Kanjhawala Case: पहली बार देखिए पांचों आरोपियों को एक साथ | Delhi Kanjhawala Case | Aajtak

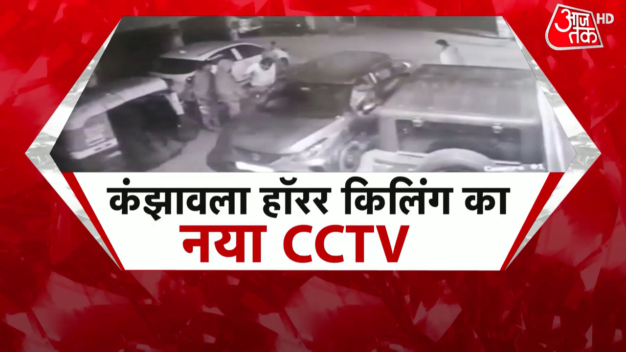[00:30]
यह सीसी टीवी सारी सच्चाई खोल देगा इस नए सीसी टीवी में नजर आ गए आरोपी
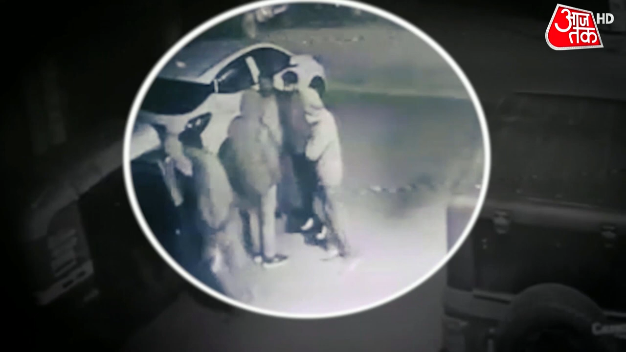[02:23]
एक जन्वरी की सुबह चार बजे का ये एक्स्क्लूसिव वीडियो उन लोगों को कैद किये हुए है जिने बाद में अंजली को कार से रोधने के बाद 12 किलो मेटर तक घसीटने वाले पांचो आरोपियों को पोलिस ने अपनी गिरफ्त में लिया थे
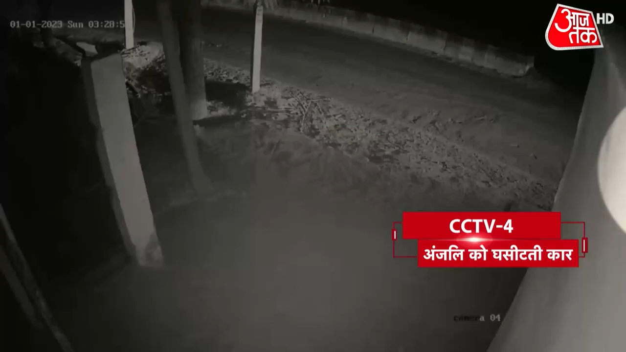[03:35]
एक मोटर कार के पहिये के नीचे फस कर लगभग दो घंटे तक पत्रीली सड़क